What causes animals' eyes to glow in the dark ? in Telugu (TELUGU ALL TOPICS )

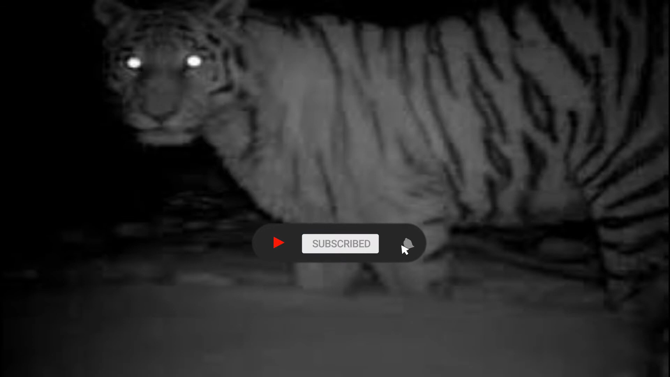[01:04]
ఎందుకంటే ఈ జంతువుల కళ్ళు మెరవడం అనేది జరగదు కనుక. మరి జంతువుల కళ్ళు చీకట్లో మెరుస్తాయి కదా, మెరవం అంటే దానికి కారణం ఏంటి? దానికి కారణం ఉంది.